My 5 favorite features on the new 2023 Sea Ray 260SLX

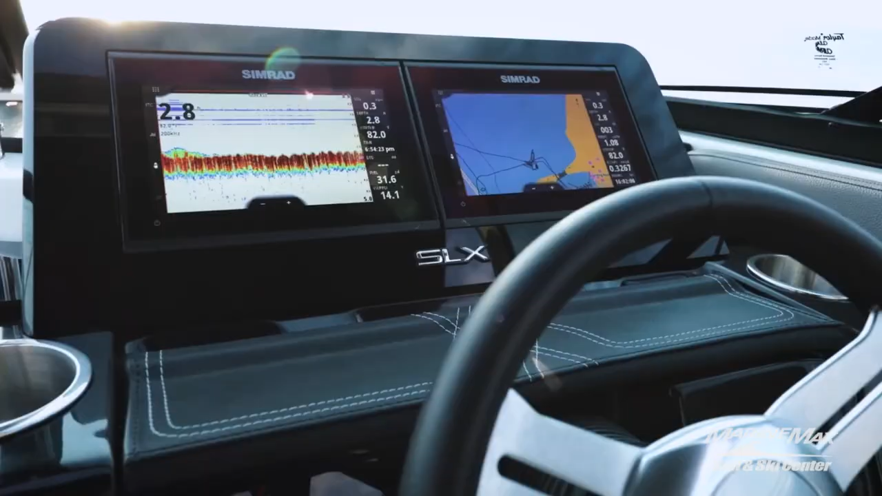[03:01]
You'll enjoy commanding your vessel with these dual 9-inch Simrad screens
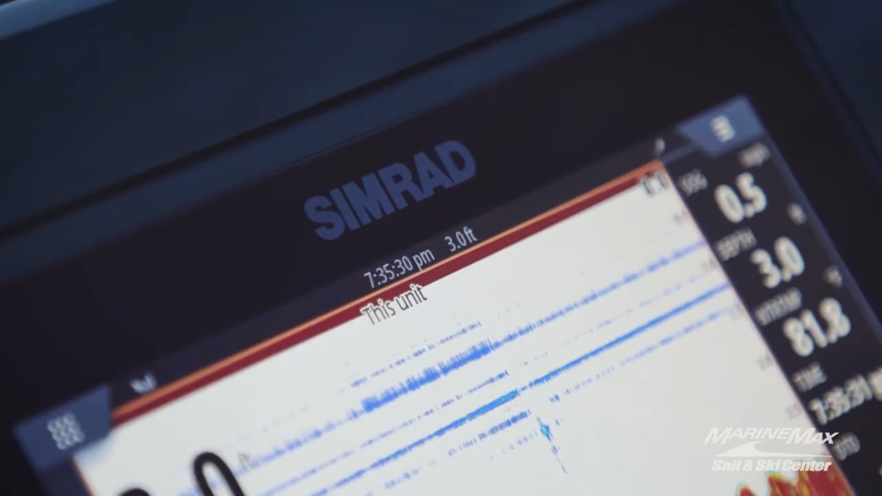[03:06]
for
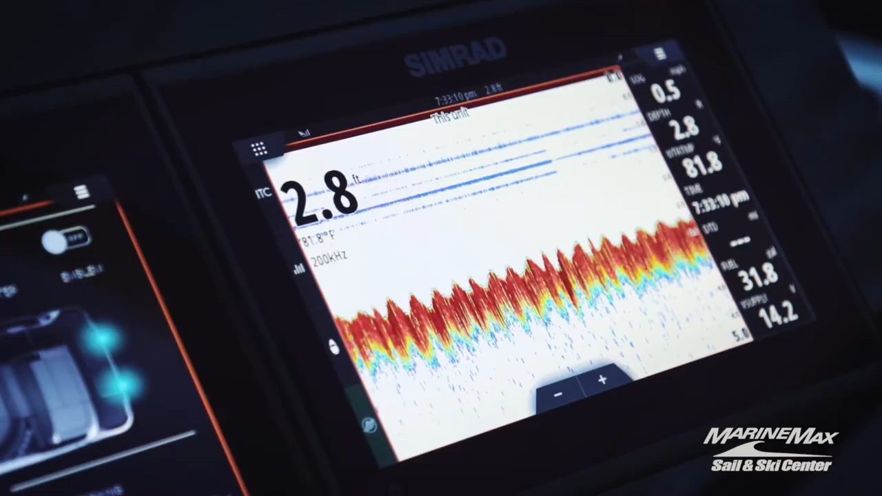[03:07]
On screen: depth 2.8 ft, water 81.8°F
instrumentation as well as Naviop digital switching to control any of the functions or lighting of the boat.